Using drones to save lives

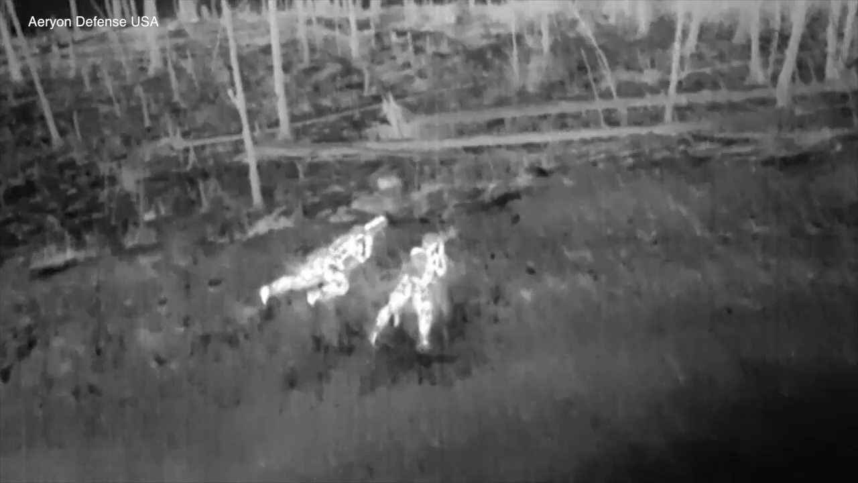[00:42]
Aerion Defense sends its drones into the battlefield.
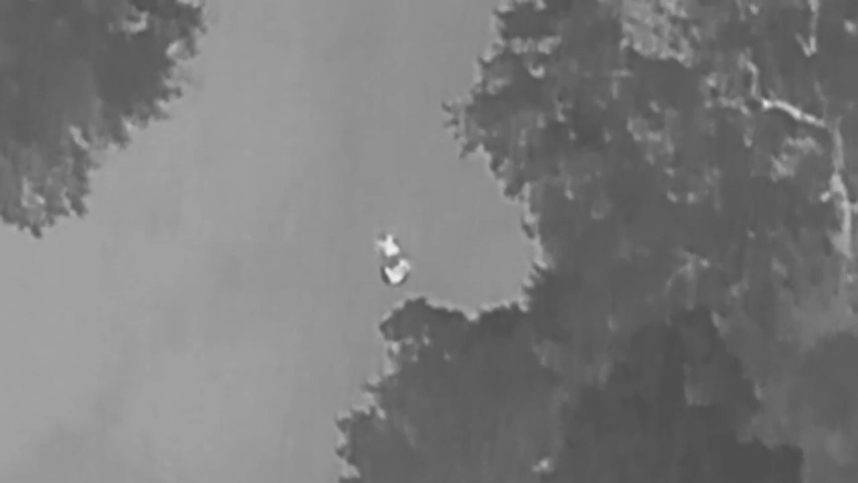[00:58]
Back in the US, a drone found these lost inner tubers last summer on a river in Alabama.
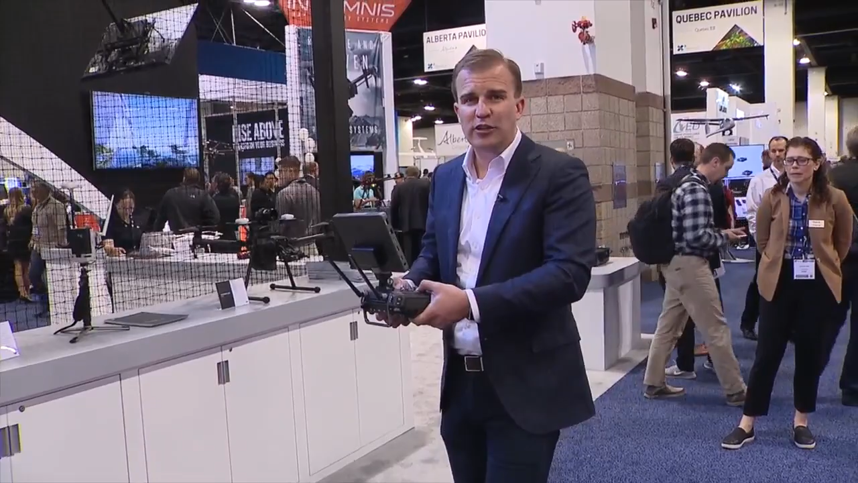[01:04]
When rescue crews are out flying drones, they're not just relying on simple cameras anymore. Now there are thermal imaging cameras which can see a person's outline.
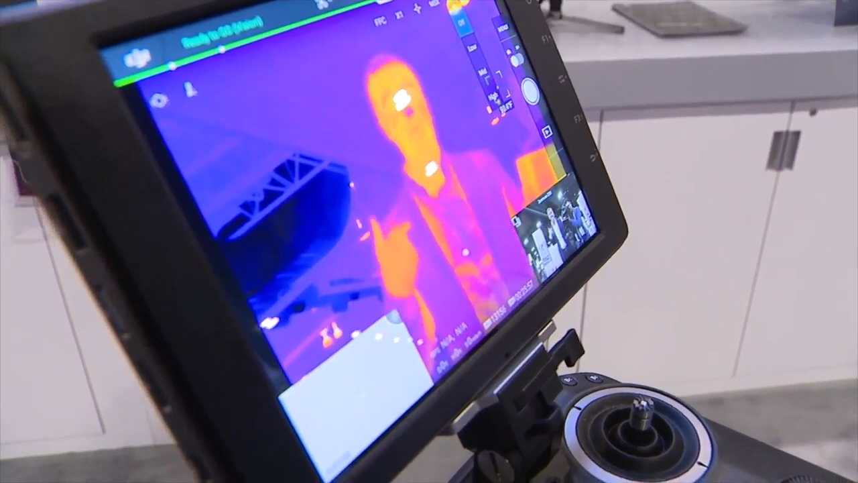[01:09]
These work at night or whether someone's trapped in a building or maybe under the cover of a tree.
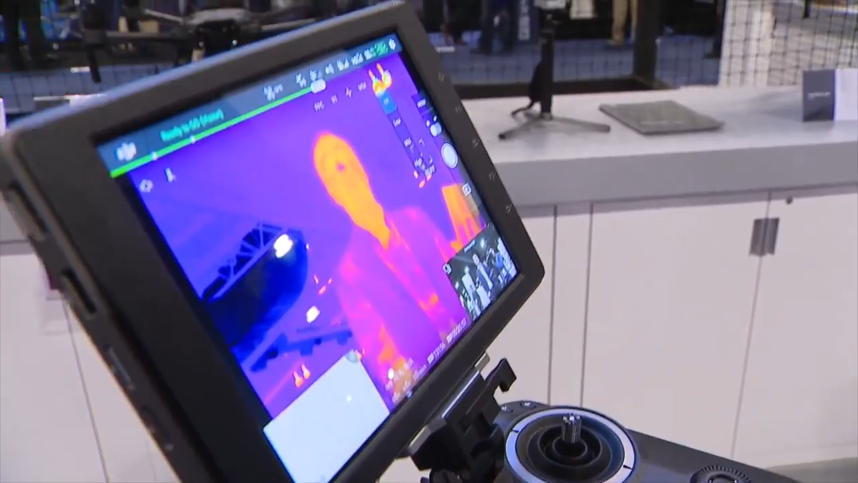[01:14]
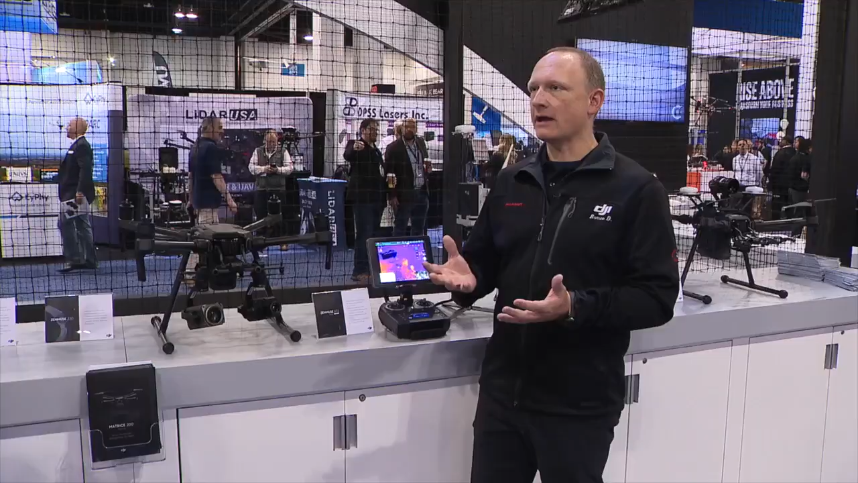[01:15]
And we can do during a search and rescue operation. We can see body. We can see body temperature.
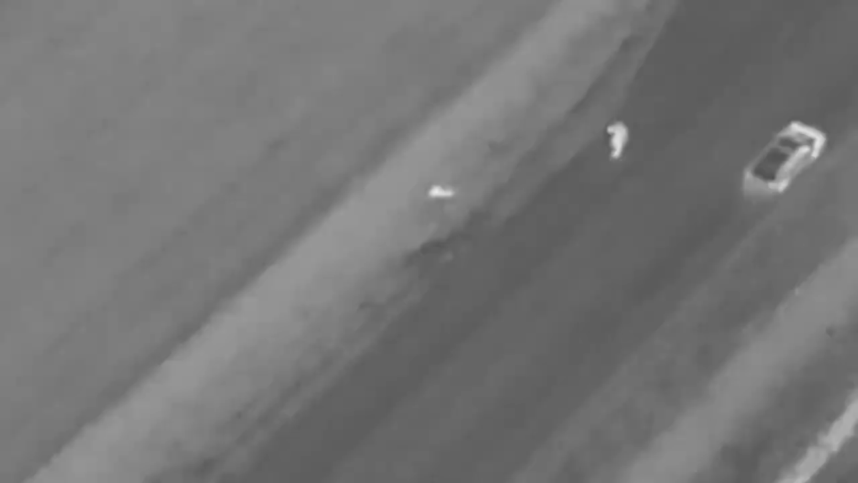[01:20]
That is how they located this car crash victim who became unconscious after trying to walk for help.